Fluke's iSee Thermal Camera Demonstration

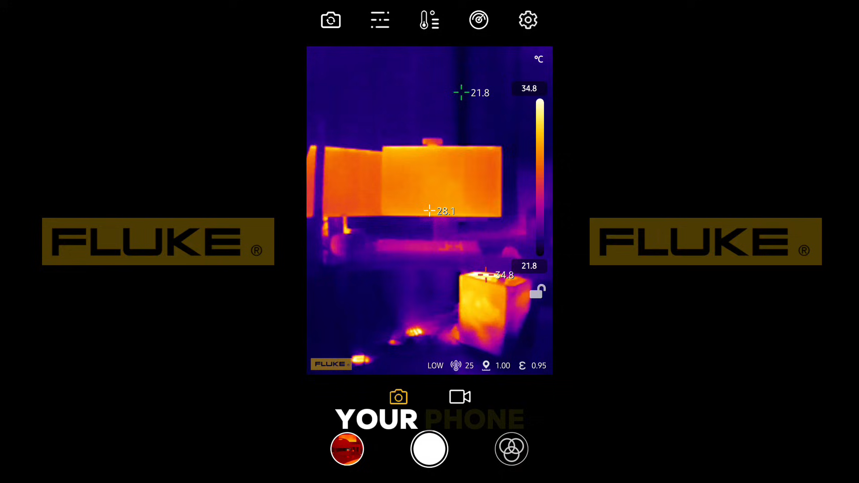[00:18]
On screen: scale top 34.8°C, scale bottom 21.8°C
From here you're able to use the center of your phone to target what you would like to know the temperature of and it will give you a reliably accurate reading of within two percent.
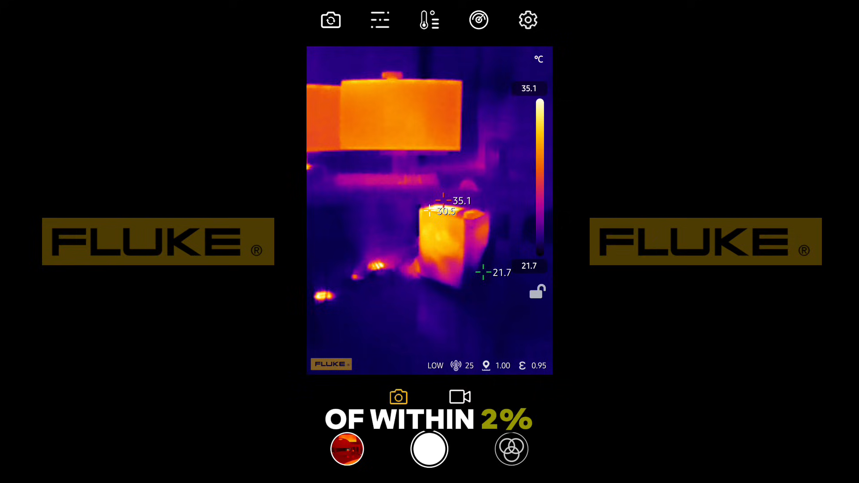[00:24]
On screen: max 35.1°C, min 21.7°C, scale top 35.1°C, scale bottom 21.7°C
Additionally it will also tell you the highest and lowest temperatures on the screen as you move it around and you can customize your view with over 15 different color palettes.
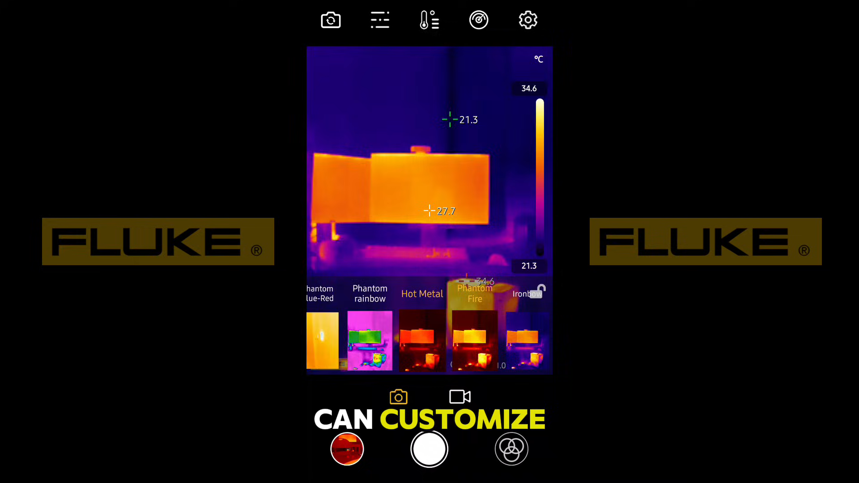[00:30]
On screen: spot 27.7°C, scale top 34.6°C, scale bottom 21.3°C
Other features include this camera button that allows you